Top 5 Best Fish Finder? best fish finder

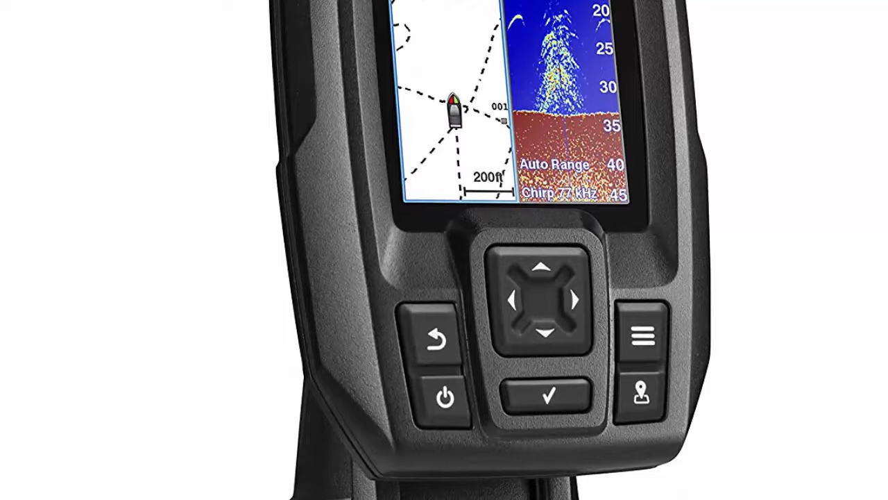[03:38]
use the waypoint map to easily view, mark and navigate to locations such as brush piles, stumps and docks.
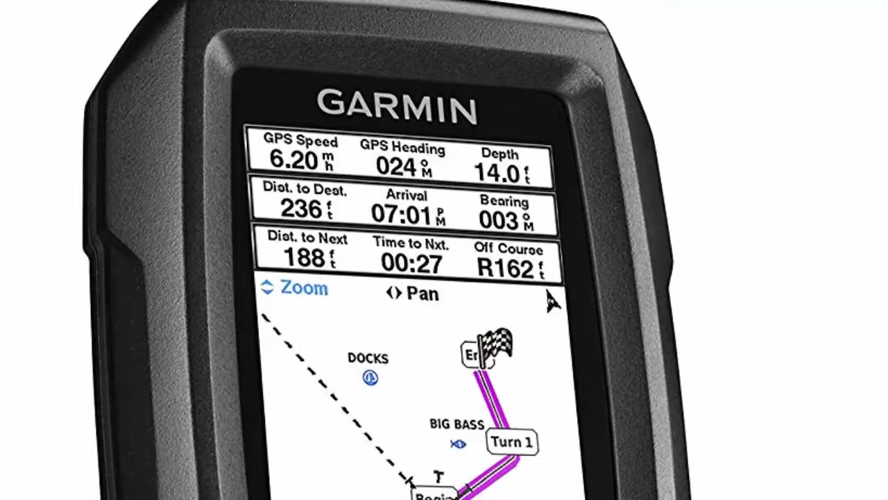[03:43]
Maximum depth 1,600 feet fresh water, 750 feet salt water.
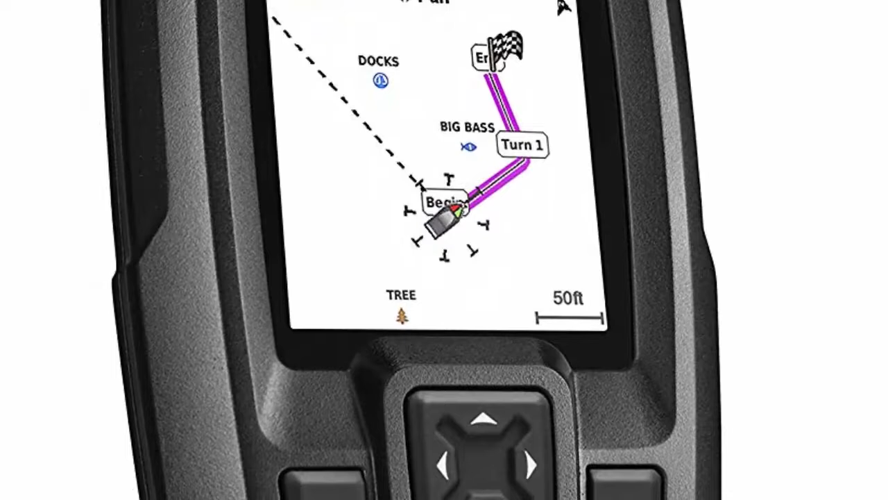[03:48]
Current draw at 12E, 0.23A.
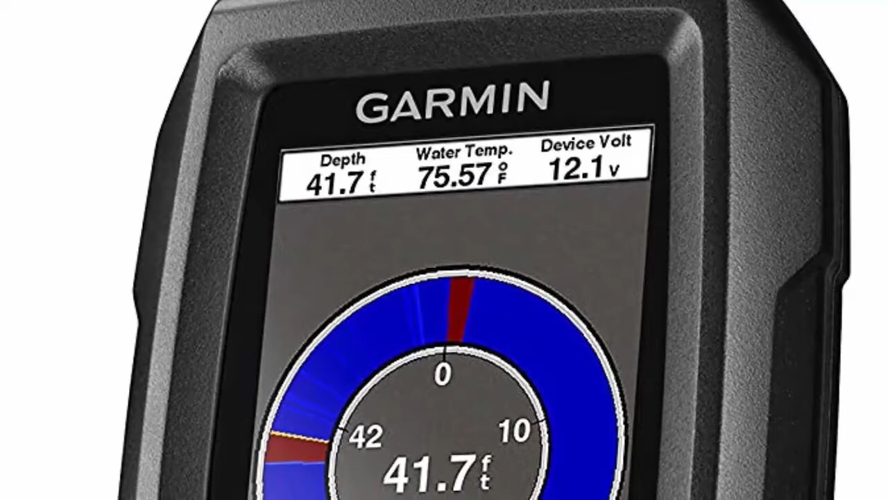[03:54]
On screen: depth 41.7 ft, water 75.57°F
Chirp sonar, chirp sends a continuous sweep of frequencies which provides a wider range of information.
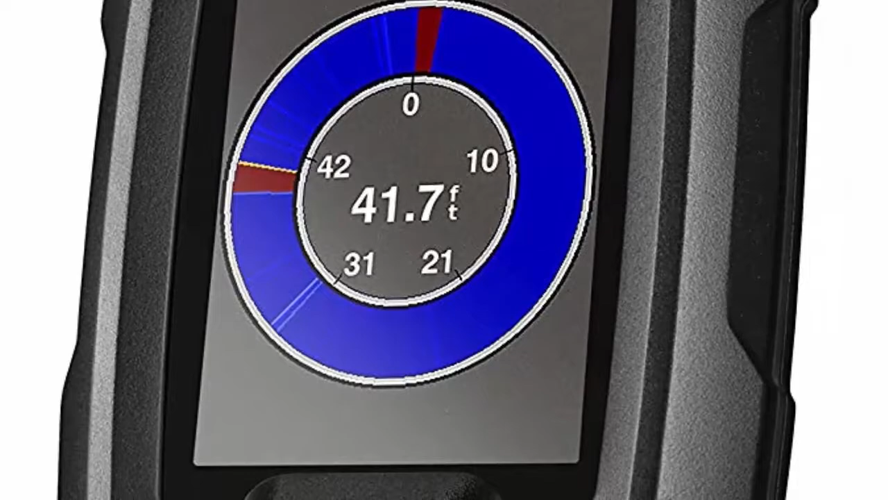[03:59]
On screen: depth 41.7 ft
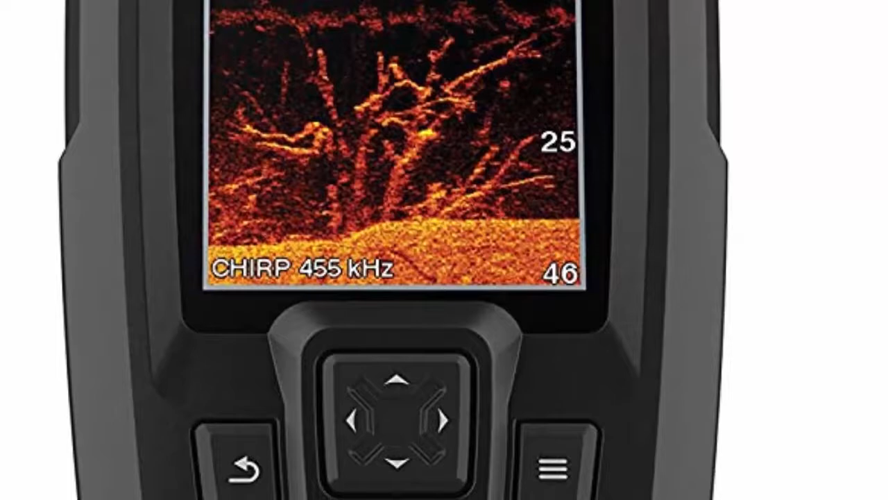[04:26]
traditional sonar plus chirp clear v scanning sonar.
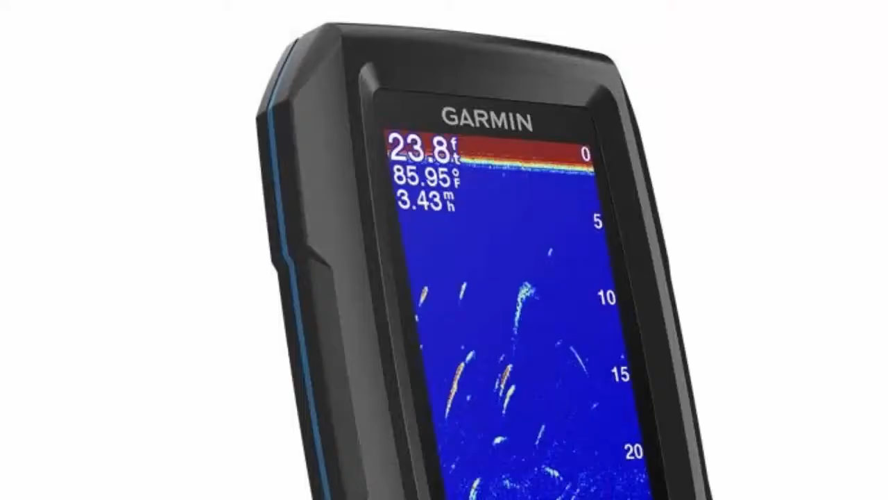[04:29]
On screen: depth 23.8 ft, water 85.95°F, speed 3.43 mph
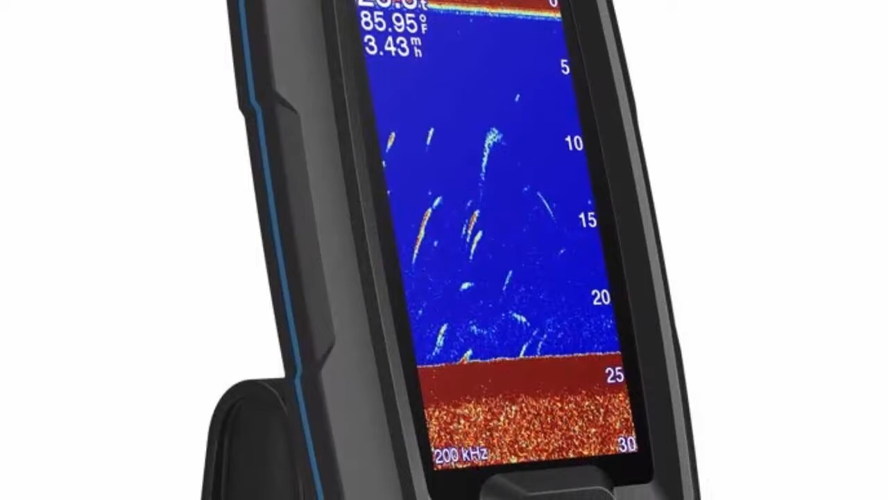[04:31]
On screen: water 85.95°F
Built in Garmin quick draw contours mapping software lets you create and store maps with 1 foot contours for up to 2 million acres.
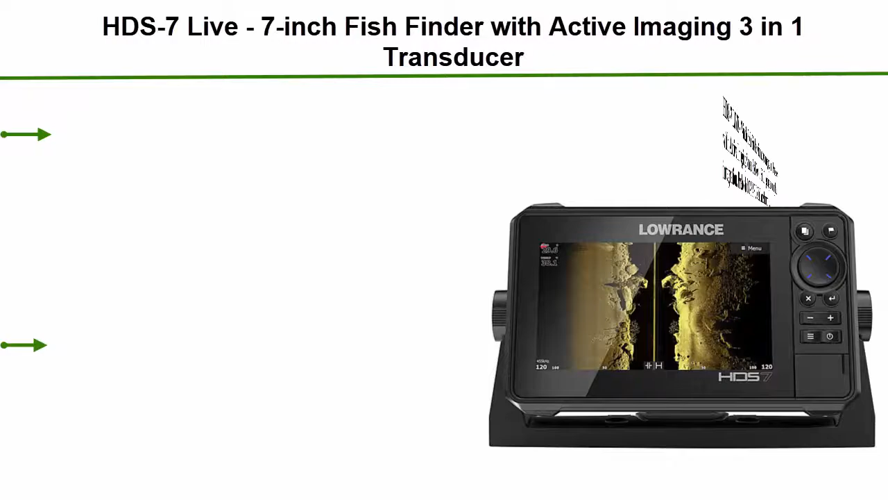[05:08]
HDS 7LIV, 7-inch fish finder with active imaging 3 and 1 transducer with active imaging sonar, fish reveal fish targeting and smartphone integration.
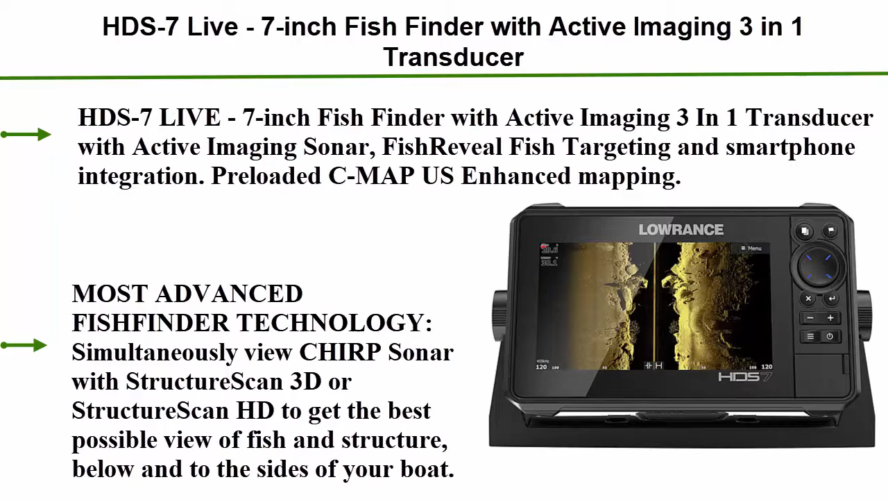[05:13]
Preloaded CMAP US enhanced mapping.
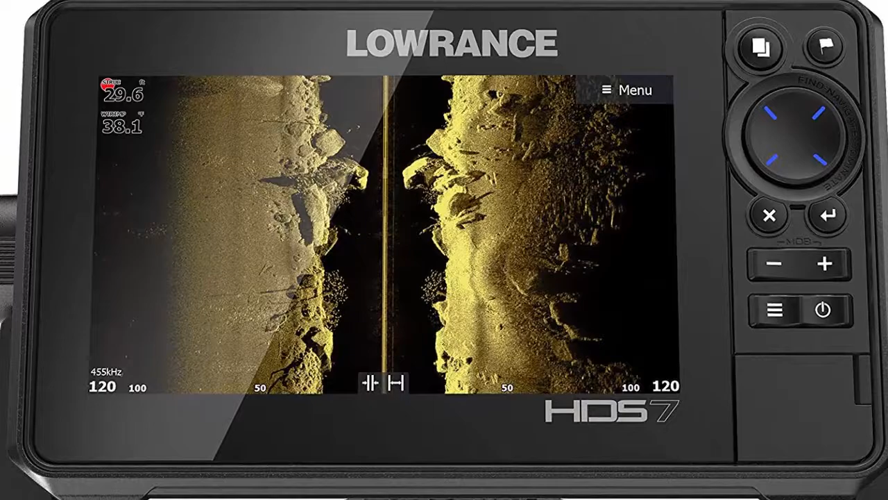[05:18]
On screen: depth 29.6 ft, water 38.1°F
Most advanced fish finder technology simultaneously view chirp sonar with structure scan 3D or structure Dual core processor, HDS 7LIV, 7-inch fish finder with active imaging 3 and 1 transducer with active imaging sonar,
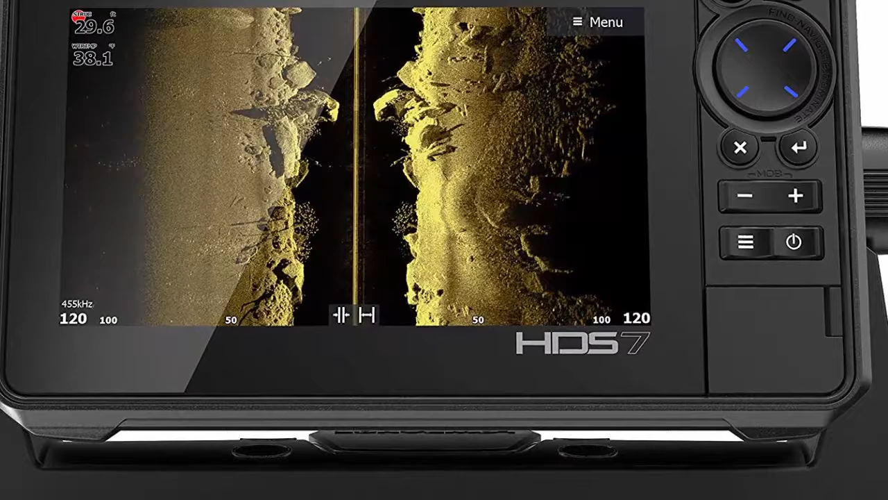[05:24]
fish reveal fish targeting and smartphone integration. Preloaded CMAP US enhanced mapping.
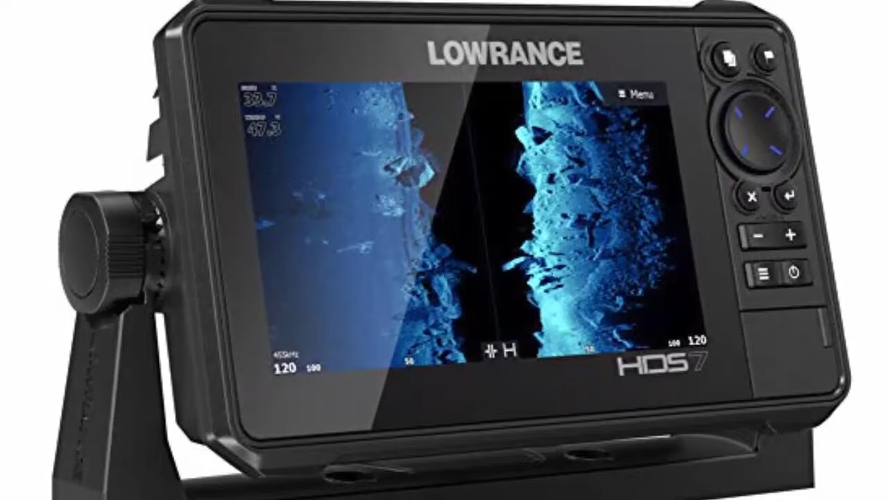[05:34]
Most advanced fish finder technology simultaneously view chirp sonar with structure scan 3D or structure scan HD to get the best possible view of fish and structure below and to the sides of your boat. Dual core processor, HDS employs a dual core processor with more than enough speed and power to provide faster redraws and quicker response times to easily drive technology, like structure scan 3D, mercury vessel view link and Lawrence outward pilot.